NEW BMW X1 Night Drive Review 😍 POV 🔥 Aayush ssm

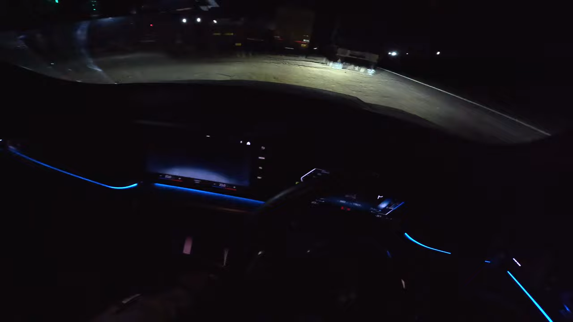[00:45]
हाई बीम असिस्ट फंक्शन मिल जाता है आपको और बाकी जो नॉर्मल फीचर्स आते हैं वेलकम फीचर वगैरह वो सब चीज़ें दी हुई है। तो इंटीरियर जो है आप लोग देखो काफ़ी ज़्यादा खूबसूरत इंटीरियर जो है इस गाड़ी का है, मज़ा आ जाता है इसको देख के, लाइक लिटरली वाव फैक्टर है इंटीरियर में।